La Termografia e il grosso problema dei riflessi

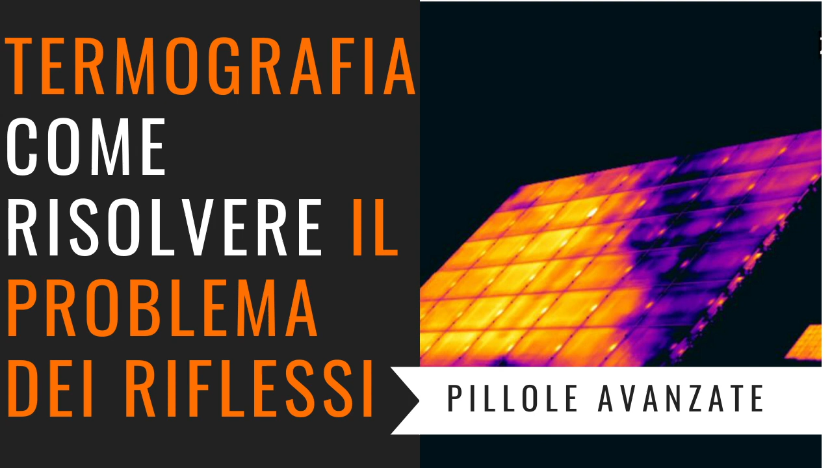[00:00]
Allora Sì E' un impianto fotovoltaico quindi di notte avrebbe poco senso poi non cambierebbe nulla nel senso Beh sì, la nuvola c'è anche di notte in termografia giorno e notte cambia poco nel senso che
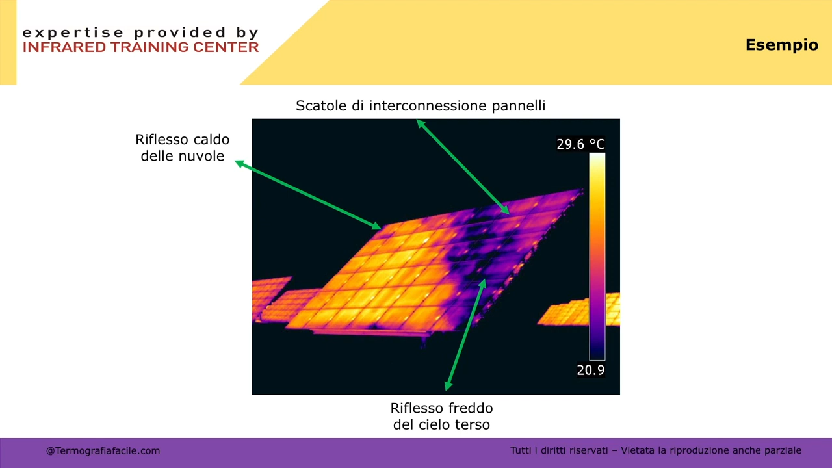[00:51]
On screen: scale top 29.6°C
e sto guardando un cielo sereno allora in questo caso il campo qua mi risulta circa 29 leggo in realtà non è la temperatura del fotovoltaico è l'insieme dell'immagine del campo più riflesso ma se lo guardassi di notte non ci sarebbe una grandissima differenza sarebbe un po' più freddo il pannello in generale ma i riflessi ci sarebbero lo stesso i riflessi ci sono
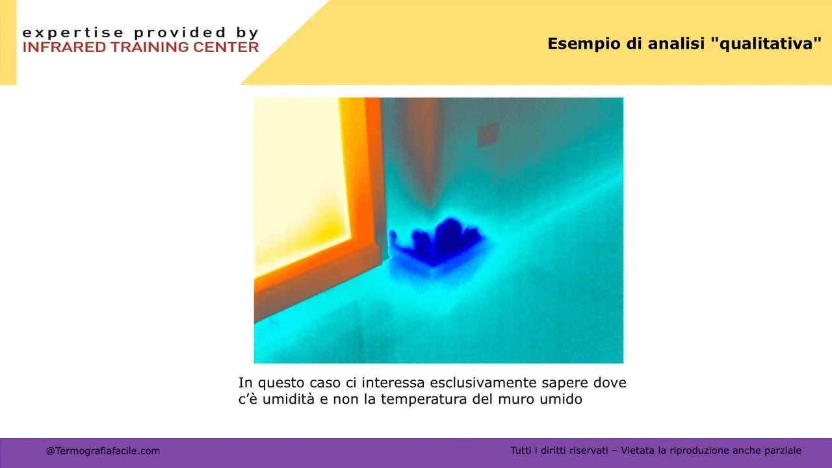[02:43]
vedete che sul pavimento si riflette il profilo del serramento vedete che questa macchia si riflette sul pavimento il pavimento è in granito ma a me non mi interessa perché questa è la faccia di un'infiltrazione dall'angolo del serramento quindi a me sapere la temperatura qui vedete che non c'è la temperatura perché non mi interessa in questo caso c'è un po' di riflesso quindi mi sballerebbe la lettura della
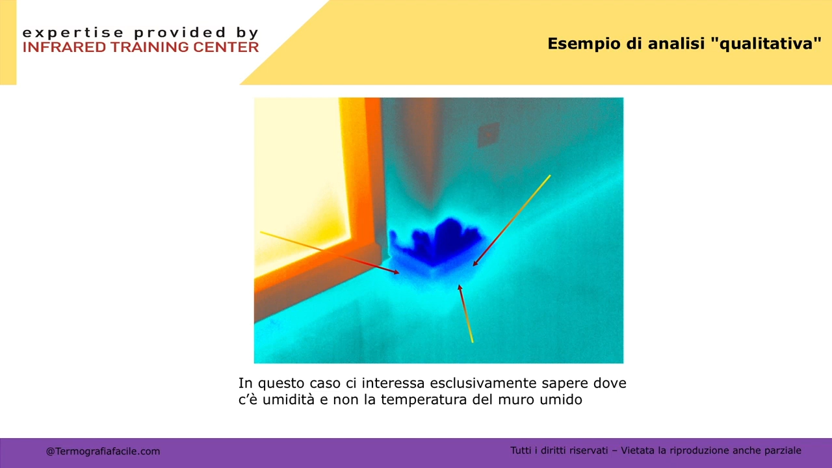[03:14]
temperatura ok quindi se io misurassi qui magari troverei 12 e mezzo invece di 11 e 3 ma chi se ne frega ok in questa immagine è chiaro che questo non è un riflesso quella è umidità come faccio a saperlo? beh perché questo è un serramento il signore si lamenta che entra
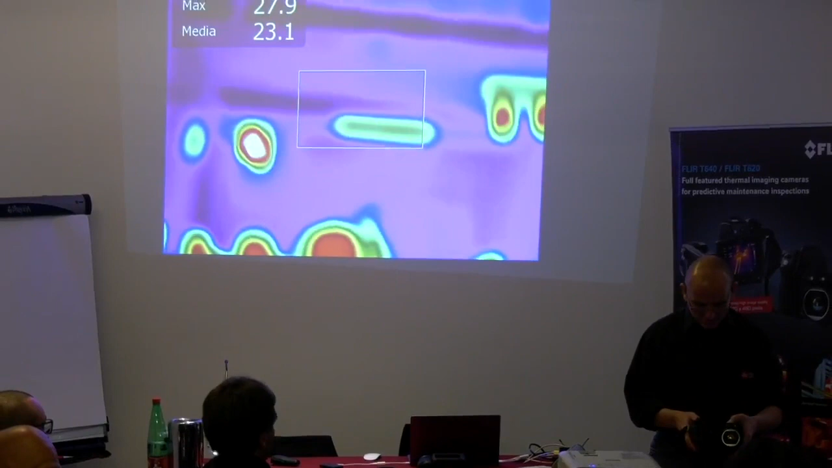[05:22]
ci mettiamo un puntatore nel mezzo
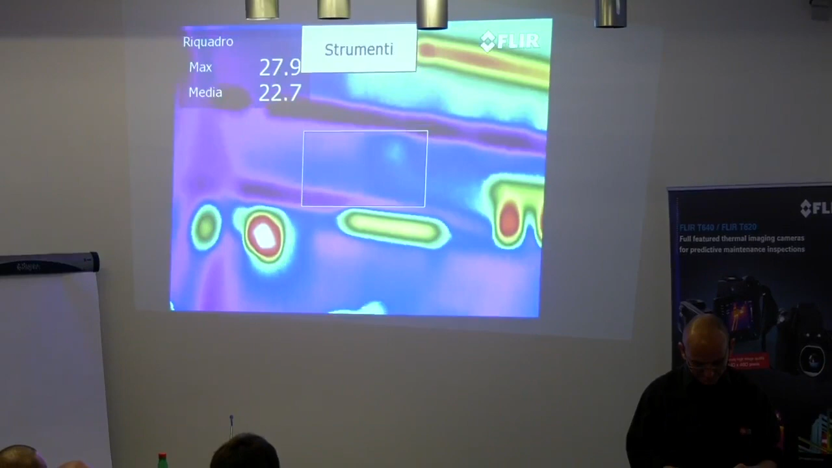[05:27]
e togliamo quest'area che non mi serve a niente
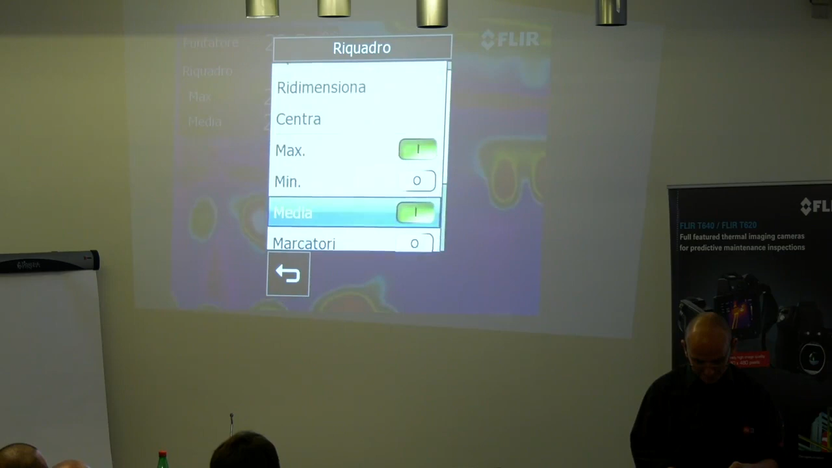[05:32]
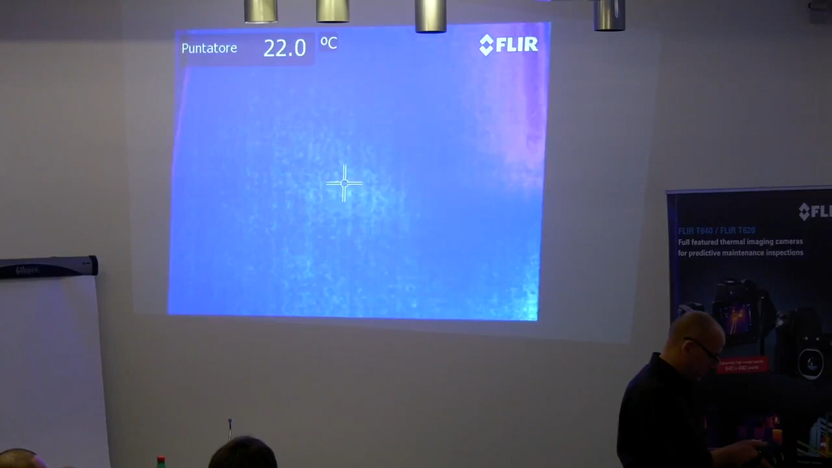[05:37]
On screen: spot 22.0°C
ok adesso mi guardo nel vetro
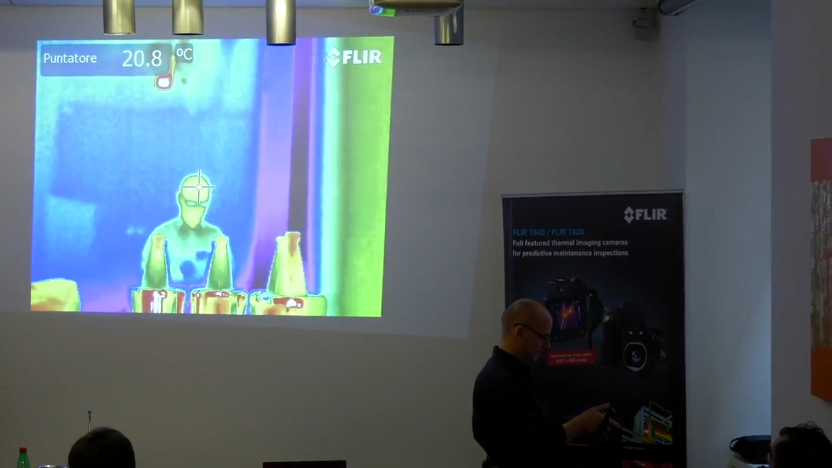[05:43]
On screen: spot 20.8°C
allora se mi misuro il riflesso della fonte 28
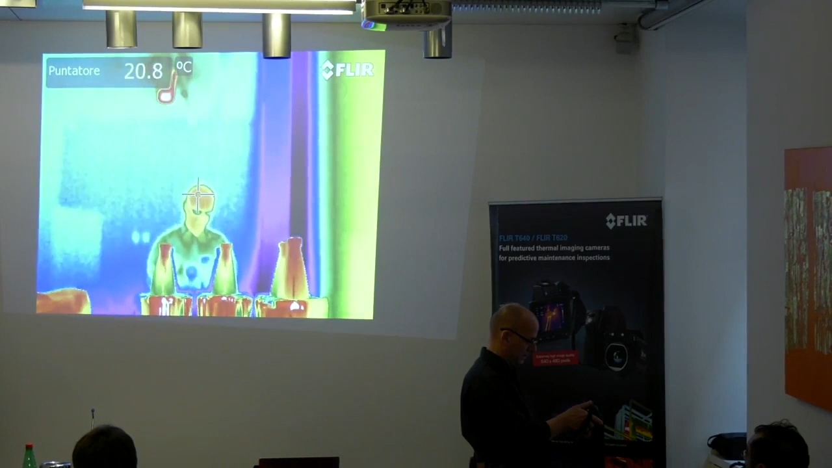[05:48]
On screen: spot 20.8°C
se misuro qua 18 ma voi credete veramente che il vetro sia più caldo?
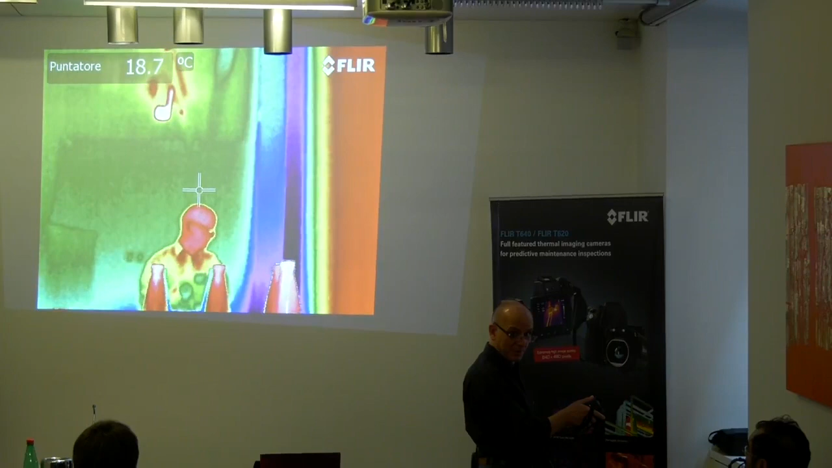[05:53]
On screen: spot 18.7°C
blocco l'immagine così ci possiamo giocare
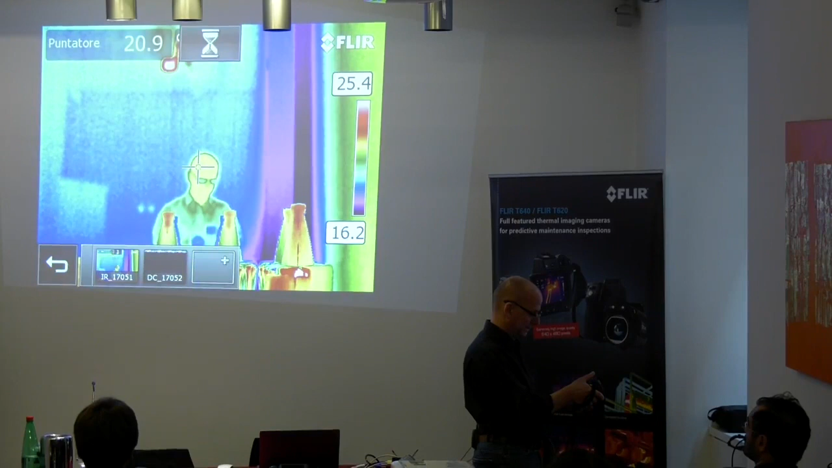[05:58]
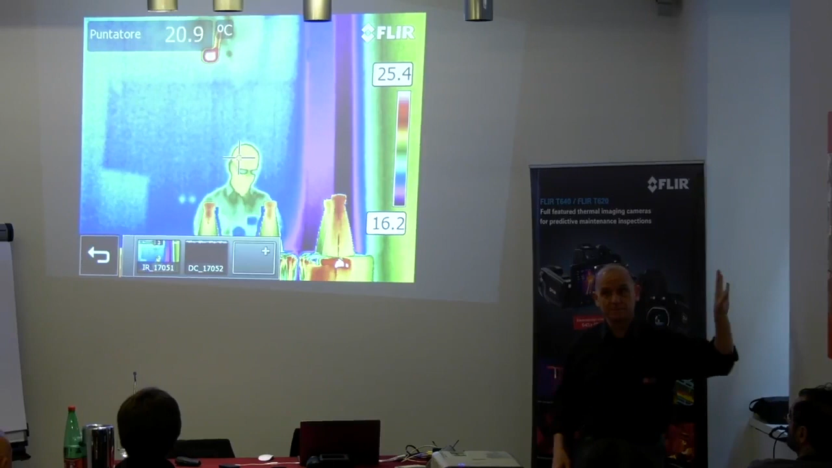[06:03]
On screen: spot 20.9°C
allora il vetro per la termocamera è un muro questo vetro qua per questo modello di macchina non si può vedere di là
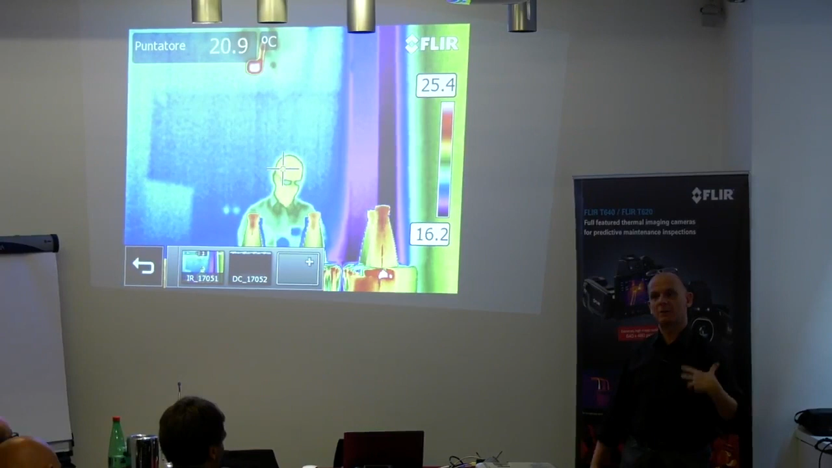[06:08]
On screen: spot 20.9°C
ok il vetro ha un'emissività di 0,85 vuol dire che il complemento a 1 è quanto lui è capace di riflettere
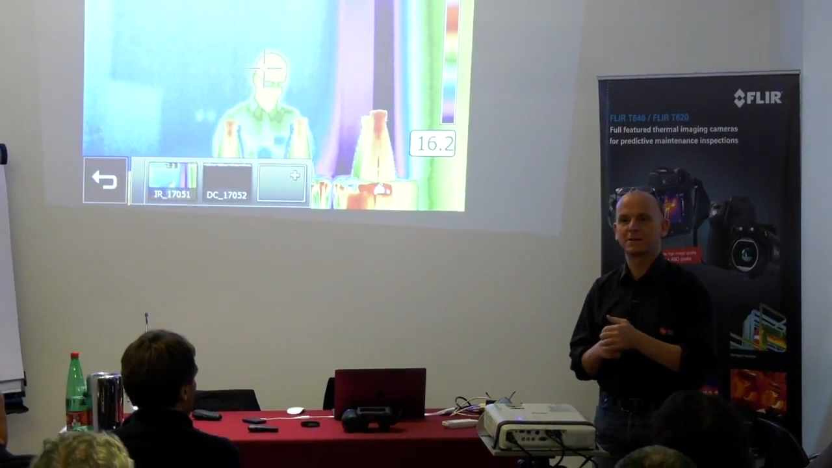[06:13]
vuol dire che lui riflette il 15% dell'energia che gli arriva ok
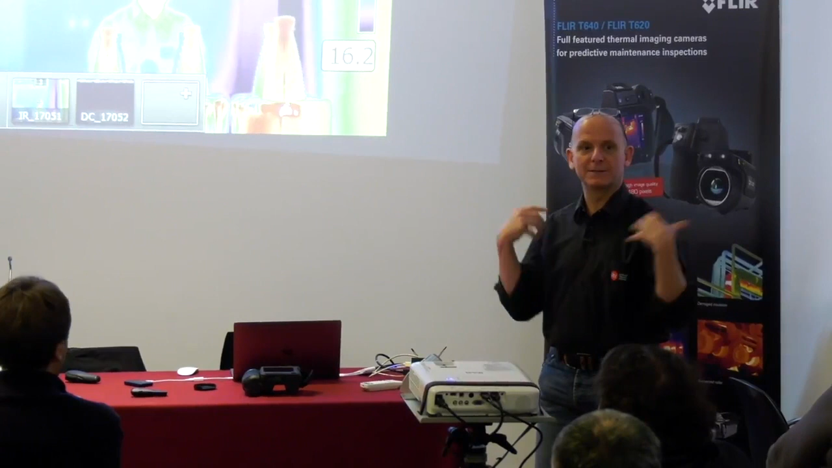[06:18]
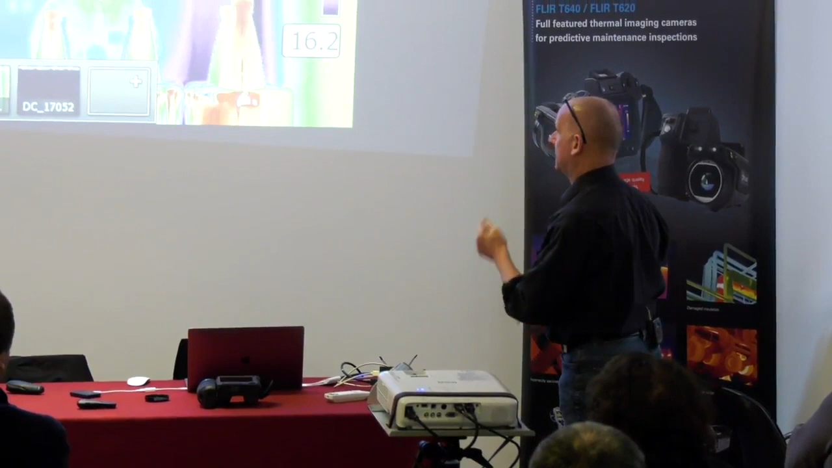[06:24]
allora lui cosa fa io emetto energia la mia capocciona qua emette ma anche il
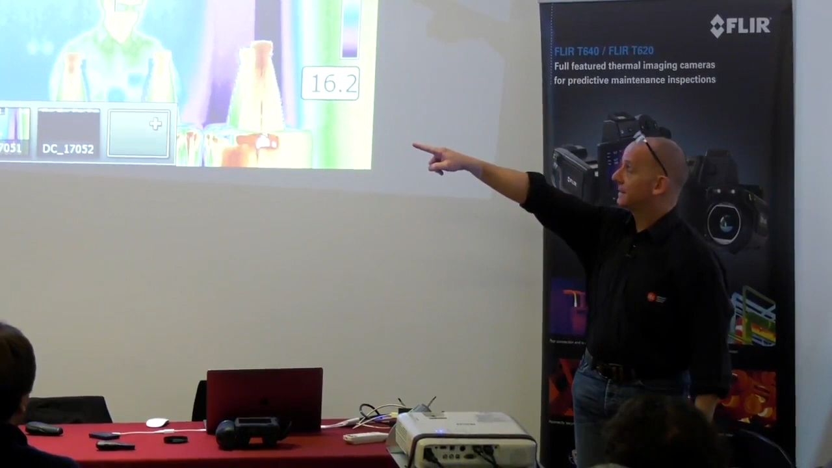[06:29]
muro emette eh quindi se voi guardate qui
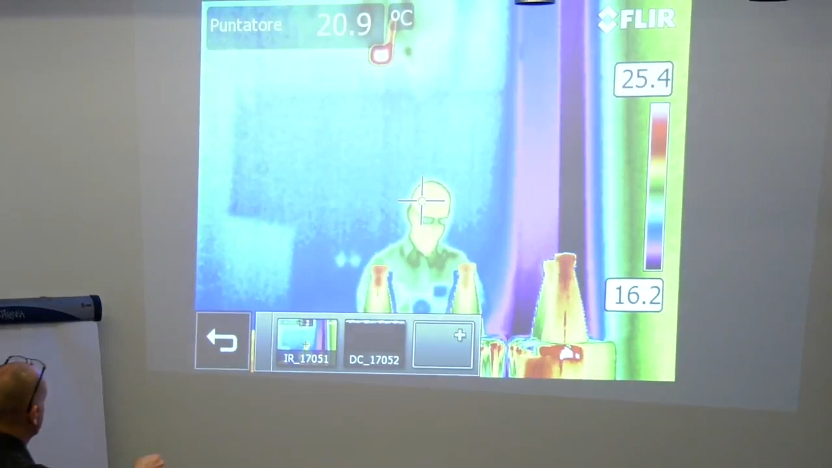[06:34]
On screen: spot 20.9°C
questo è il riflesso questo è il riflesso della lavagna ok